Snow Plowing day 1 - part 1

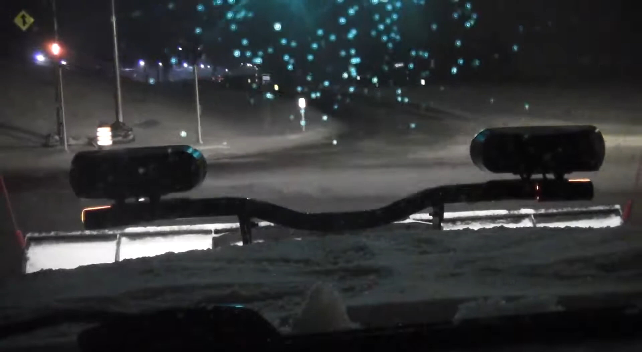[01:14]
that I just have with 3M double-sided tape I have stuck to the dash and to the bottom of this mount, and the bottom screws up into the bottom of either my GoPro action cam or screws up into the bottom of this cam just like a tripod would. So it seems like this one shows a little better light, so we'll give it a shot and see what happens.
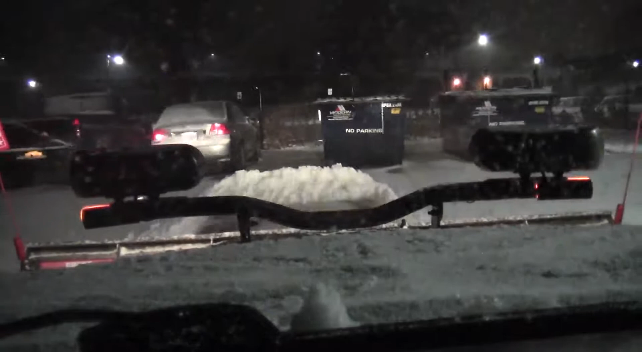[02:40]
It looks like it pushed up a little bit. I guess we'll clean these up and see how it goes here.
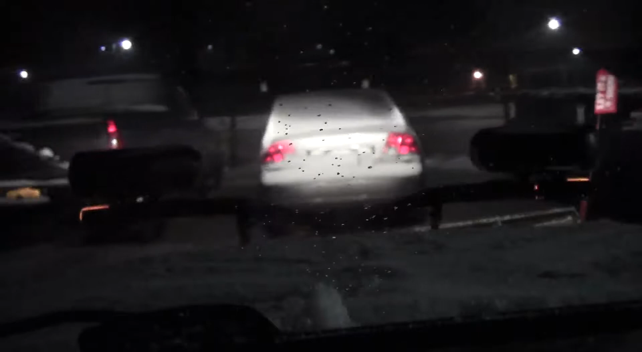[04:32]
Wings really aren't all that heavy, but they do make a difference, that's for sure. Make a difference in the weight, and they definitely make a difference in like all this this little section of trail off I have going on right here from these pushes I made forward. I wouldn't have any of that if I had the wings on. It just doesn't leave that, as you guys have seen in my other videos.
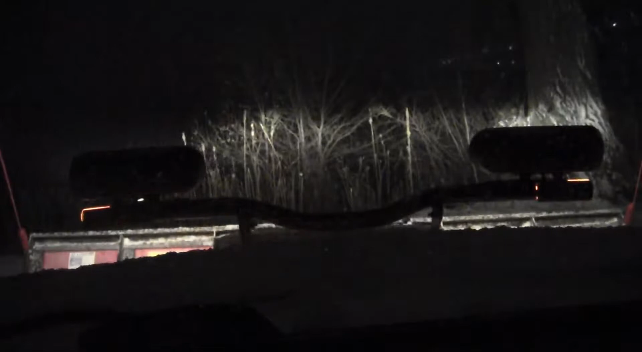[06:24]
But I can definitely see in my backup cam how bright that that rear strobe bar is. That's for sure.
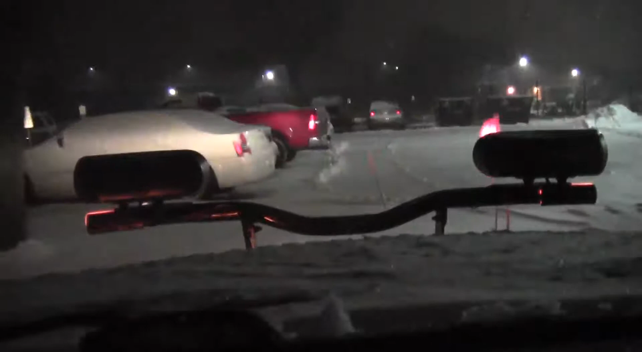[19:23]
Well, that takes care of those two parking lots. Like I said, I'm not too overly concerned with doing the each individual parking space, because I know I'm going to be back, so I'm not going to devote too much time to doing just that.
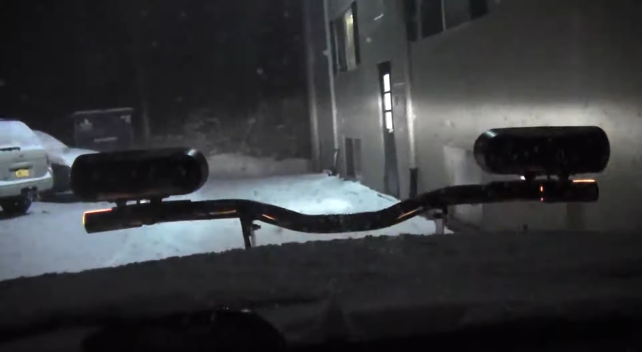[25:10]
Up. There we go. I'll start to slide a little bit there. But I was only in two-wheel drive pushing all that up, so. Whoop, that's some hardened up snow that didn't melt yet. So like that door was cracked open a little bit there. Hoping nobody come walking out of that thing when I go pushing through there.
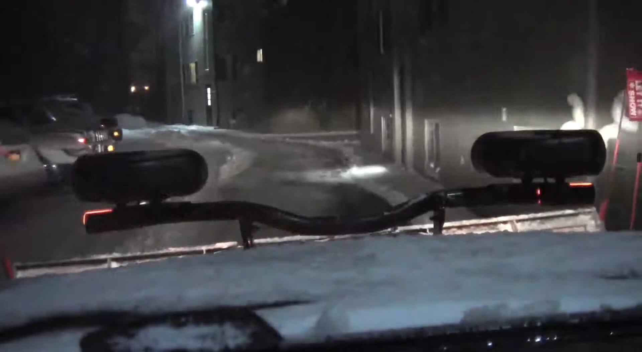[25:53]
You can only see right behind you and then very little bit to the sides, not much at all. It definitely helps and makes a difference, but it's not great by any means. Glad I have it though.
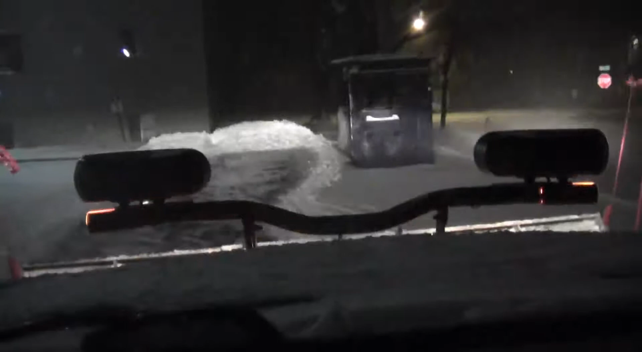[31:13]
Some instances like this right here, that backup cam works pretty good.
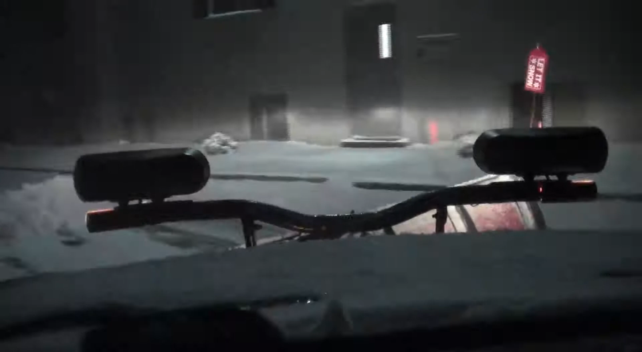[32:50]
Clip my wing off the edge of that one.